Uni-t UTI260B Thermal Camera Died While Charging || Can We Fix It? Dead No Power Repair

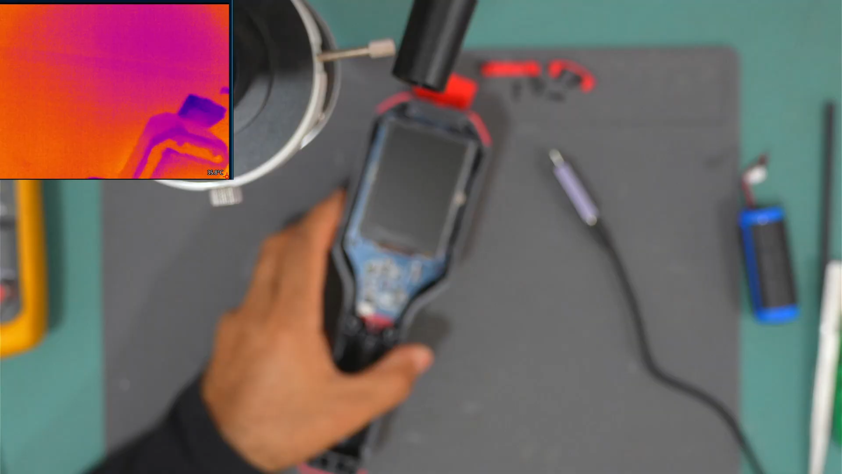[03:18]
and inject the voltage again or connecting the usbc okay so it is connected
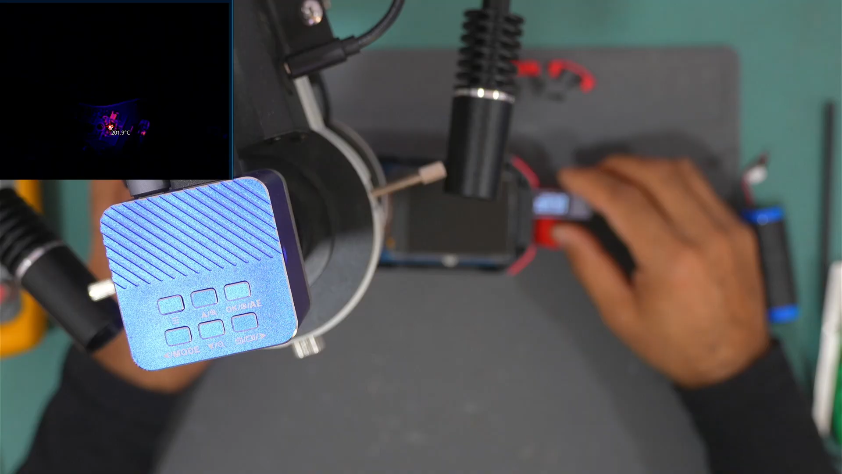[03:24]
as you can see we have something heating up down here this chip okay so let me take it off let me turn on the microscope so you can see okay so here is the ic it's u6 i think the
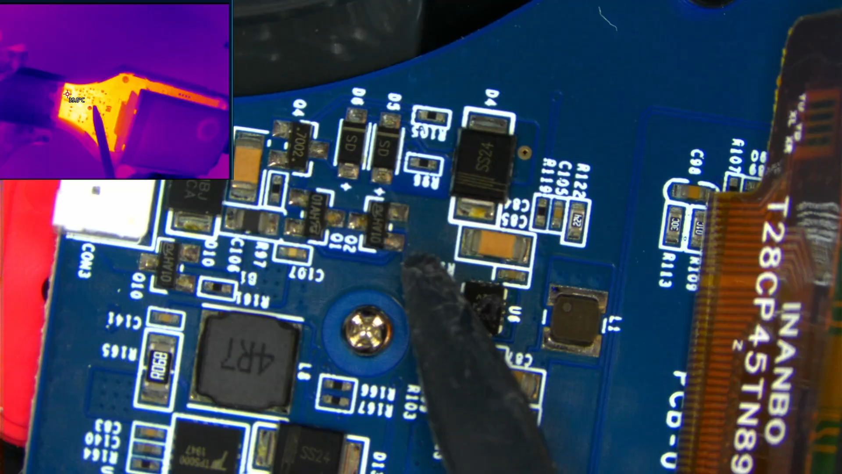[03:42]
spudger has melted on it while i was pointing to it yeah i think so let me clean it off and see if we can read the marking of it i need to clean off the spudger remainings
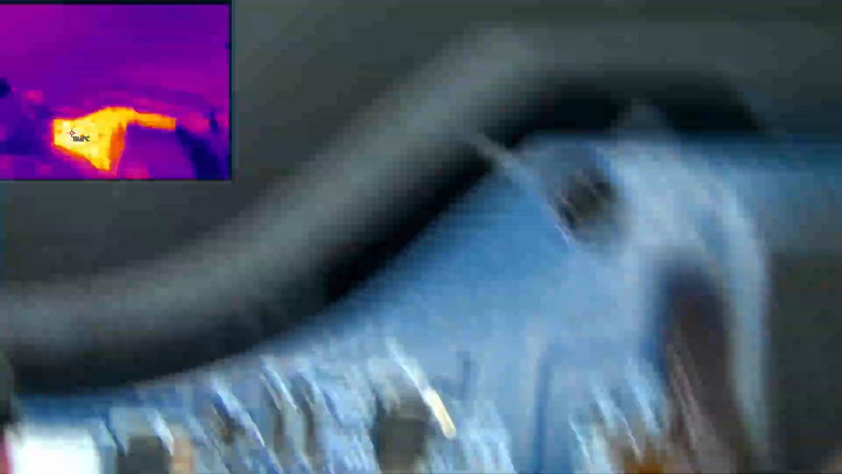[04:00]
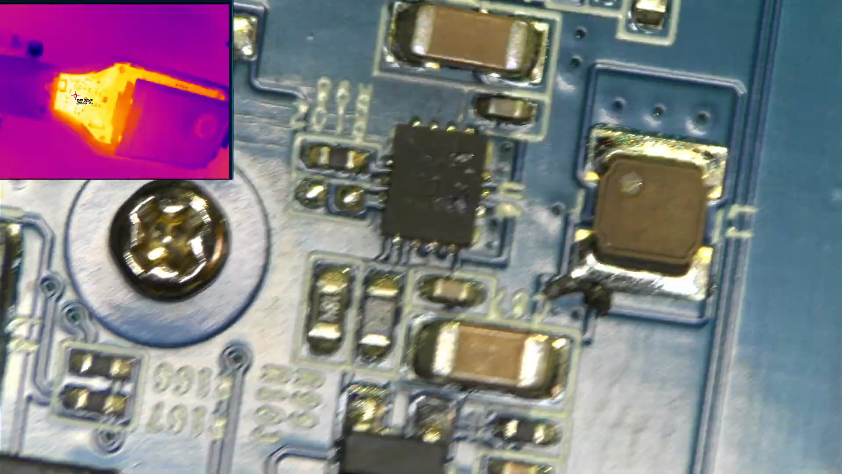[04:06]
okay so the marking i think is a 25
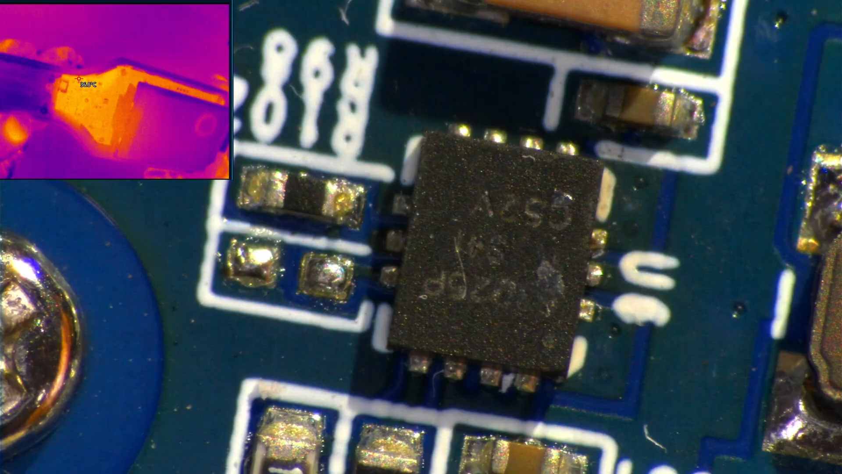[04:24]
p or something like that let me zoom in a little bit yeah 3 0 25 p and the first one i think it's six yeah i think it's six so let me search about it and see if i can find anything okay so here is the ic it's part number is actually